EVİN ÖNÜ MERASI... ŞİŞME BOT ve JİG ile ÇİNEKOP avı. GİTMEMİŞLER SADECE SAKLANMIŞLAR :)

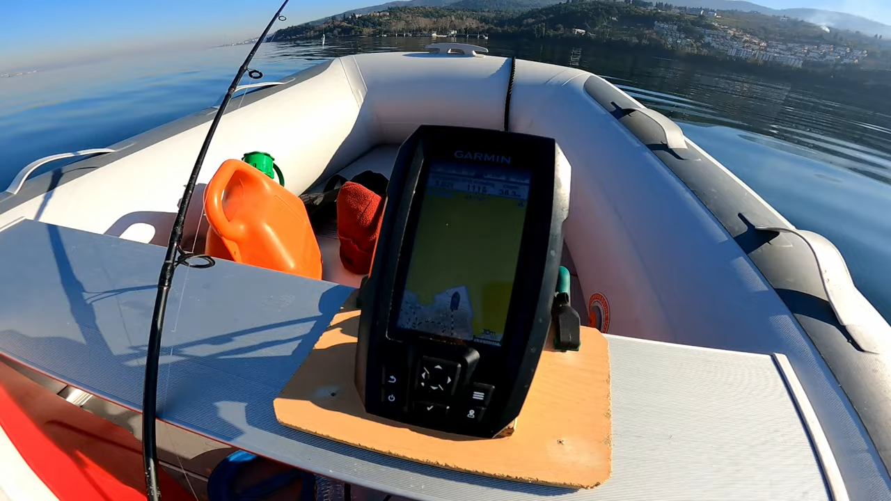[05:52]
Sağa sola şimdi sancağa doğru dönüyorum. Öbür taradığım yerler de ekrana girmeye başlar. Kendi topografik haritanı kendin yap. Telefondan, Navionics'ten görebiliyorum bunları.